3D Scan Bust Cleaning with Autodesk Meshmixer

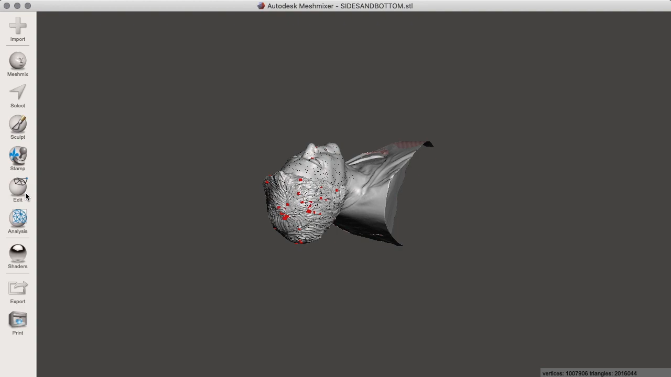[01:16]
Now it immediately shows you problem areas highlighted in red. These are holes in the mesh that would have to be fixed if you were to go to 3D printing.
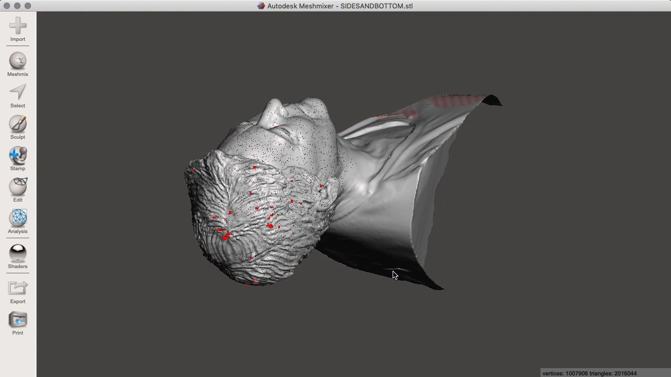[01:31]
I can rotate the object by holding down ALT on
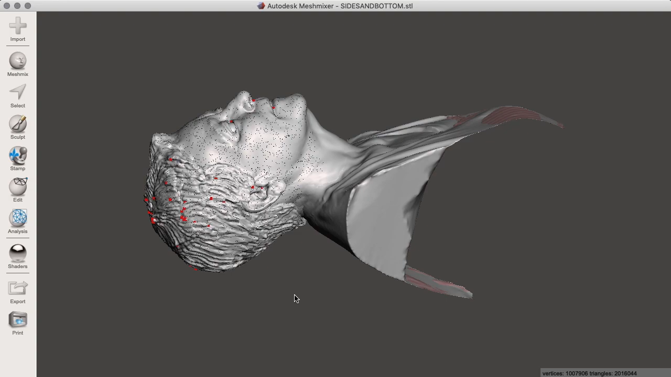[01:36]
the Mac and you will also see these red banded areas.
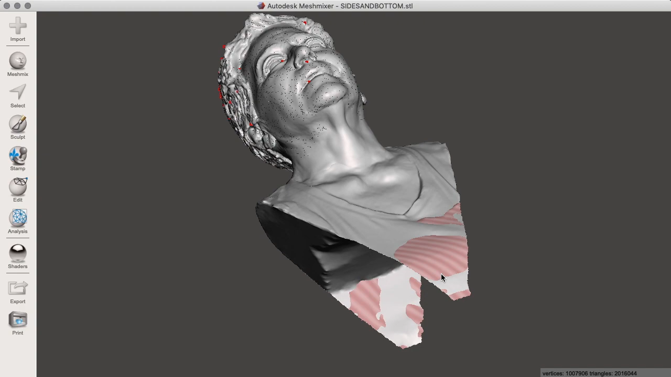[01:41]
These are showing red because they are too thin.
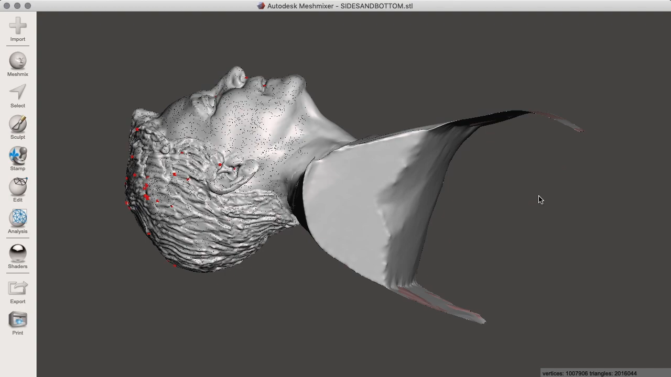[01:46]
They are really too thin to print and those could be inflated or cut away.
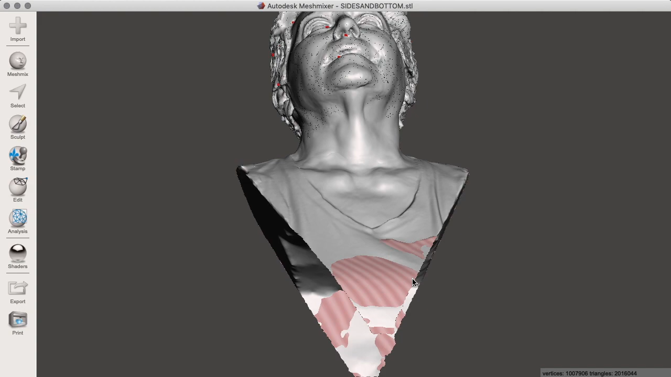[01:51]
So I will show you how to do a simple cutting first of all. So go to edit,
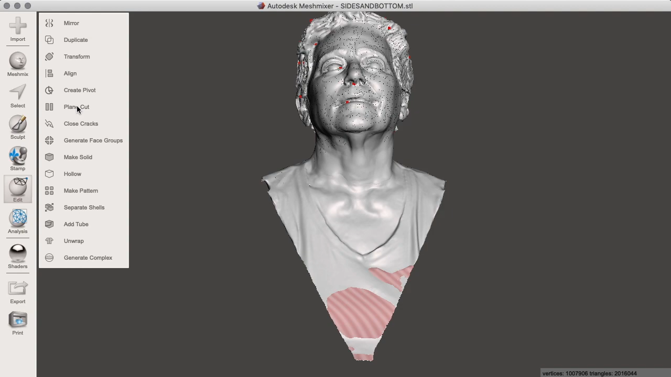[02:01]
plain cut and you will see a grid with some handles.
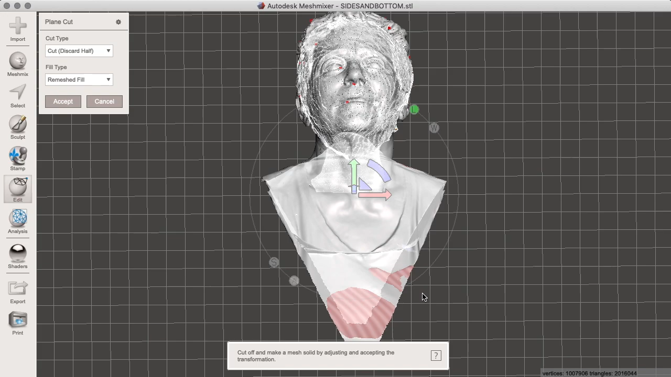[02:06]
If you rotate around you will get a better idea of where you are.
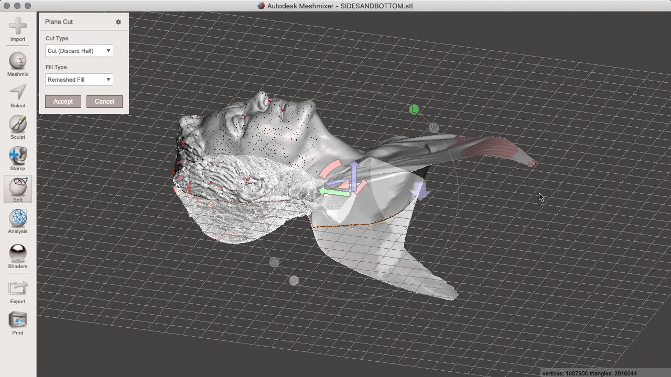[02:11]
So here we have as default the object positioned as it
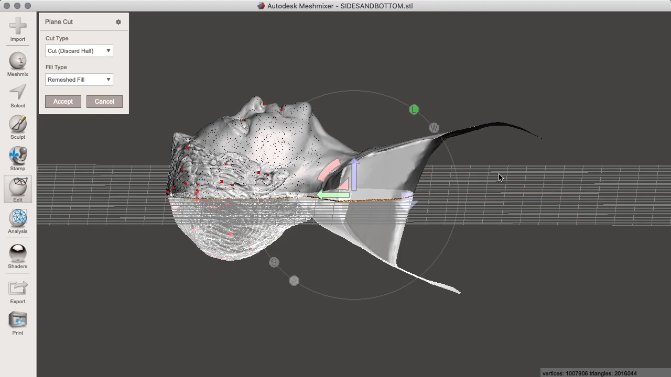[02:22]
is would be cut in half down
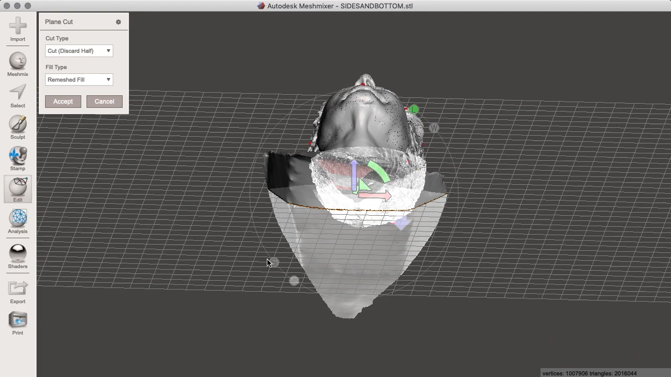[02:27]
the middle of the head which is probably not what you want.
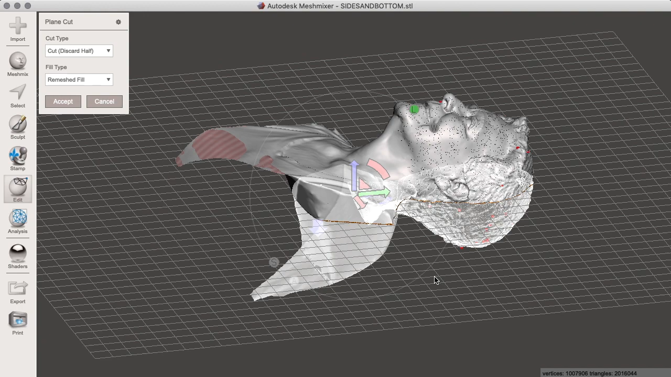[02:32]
So take these handles, take the red one and begin to turn it and you will see that you get arbitrary figures. If you pull the mouse out to this clock face type thing you will get a
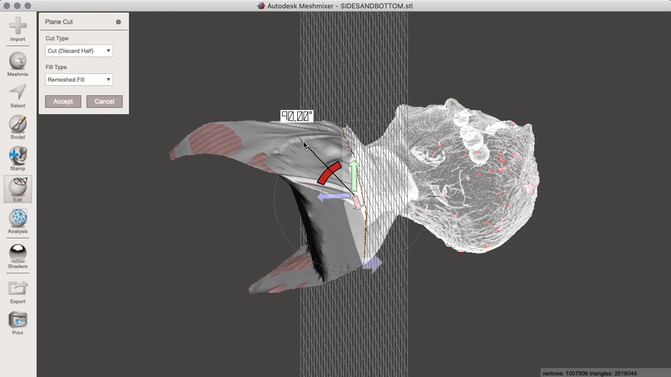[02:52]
snap and I am going to snap there to 90 degrees. Then I can take the blue handle and drag that plane to whatever position I like.
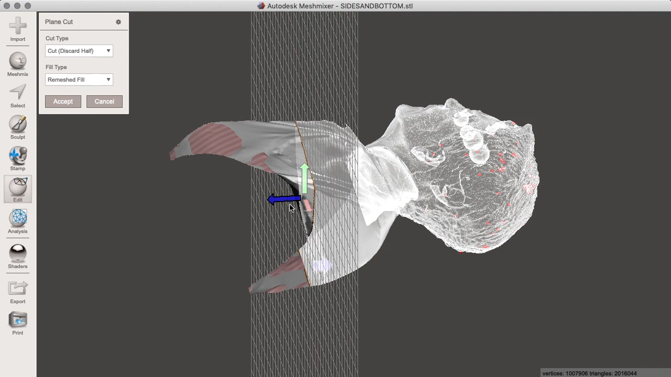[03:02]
So because we have all this extra thin material I am going to have to bring
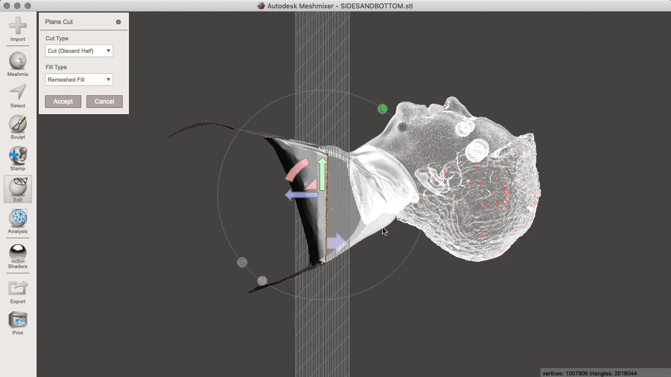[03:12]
it up above that. Now what I can do is say I don't want the 90 degrees, I want something else which matches more closely the object. So I am parallel to the base, I drag it down keeping as much of the figure as possible.
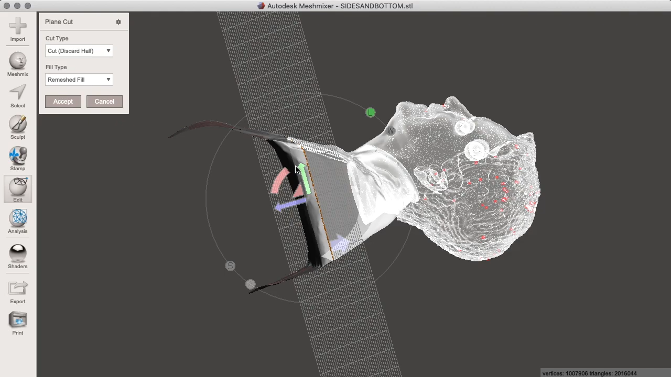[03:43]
Now you notice the head is transparent and the base is solid.
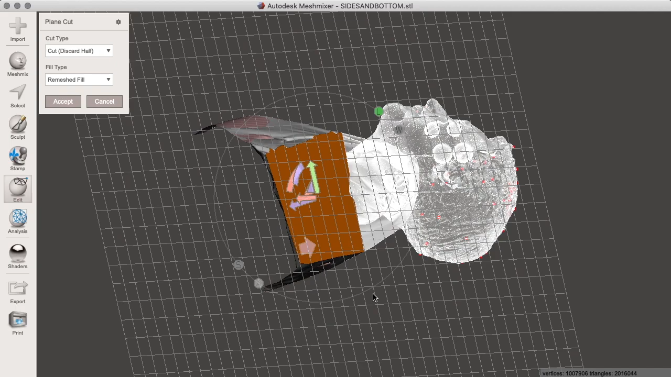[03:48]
This is because if I were to click accept I would be accepting to keep the base and lose the head.
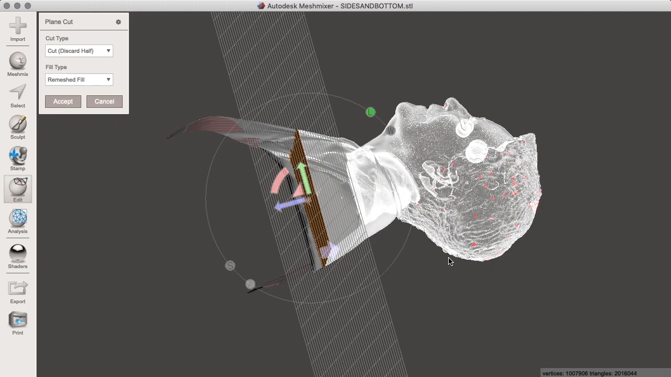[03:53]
But I don't want to do that, I want to keep the head obviously and lose the base.
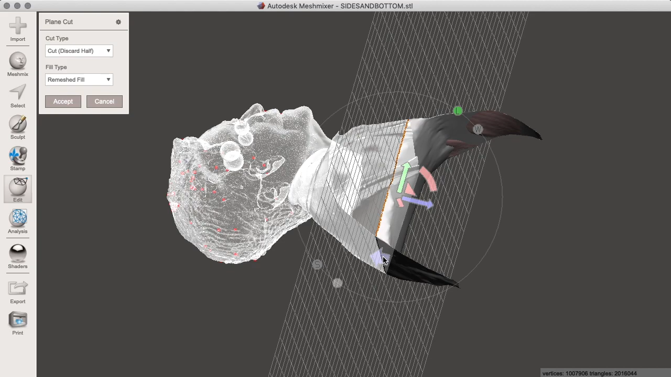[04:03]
So I click the big blue arrow which reverses the
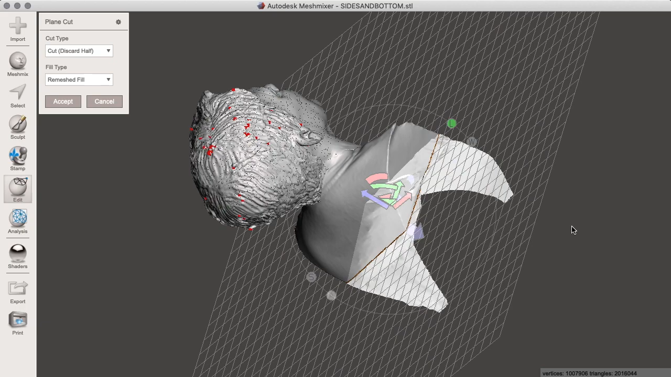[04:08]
direction of the cut.
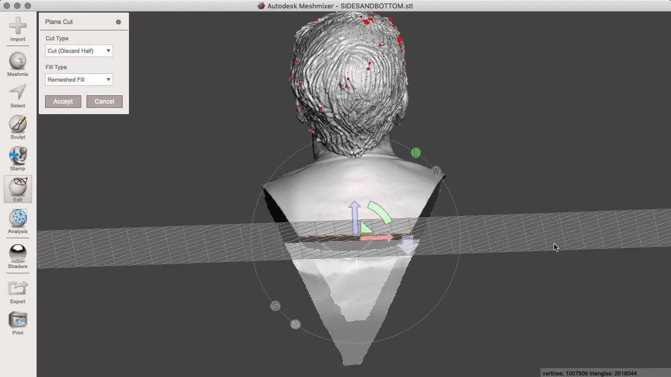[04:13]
Now I can see that I am retaining the top and losing the bottom.
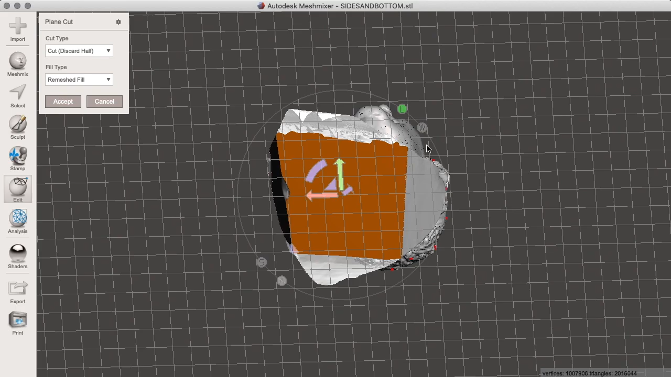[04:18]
You can see this orange selected surface is the area of the cut.
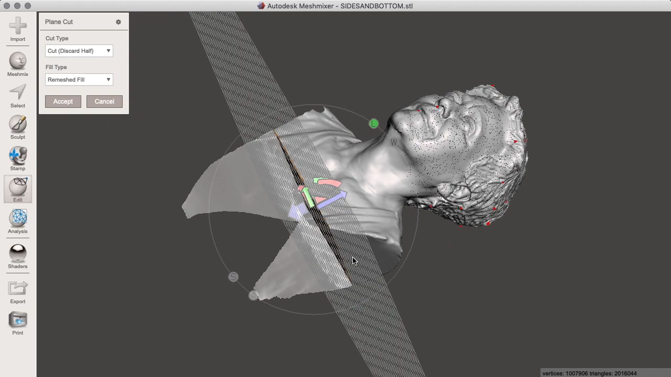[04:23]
So if I am happy with that I click accept.
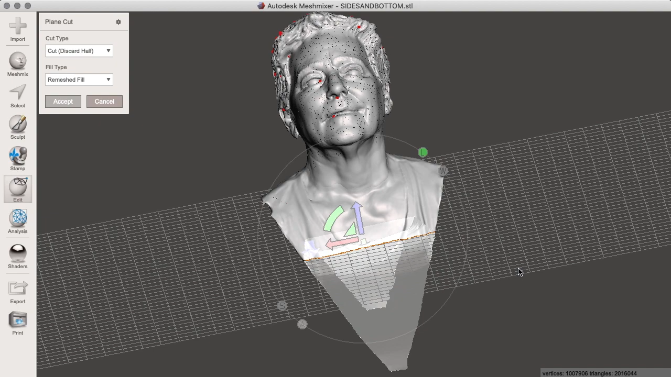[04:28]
And there we are, a nice flat base.
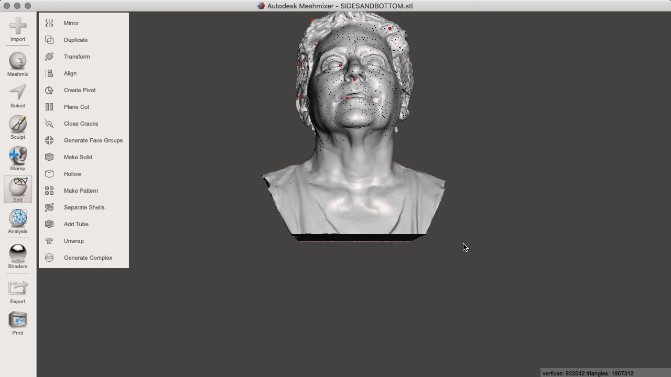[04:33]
So if I look closely I have got some unpleasant areas on the shoulder. I can also use the plain cut to make a more specific angle of cut.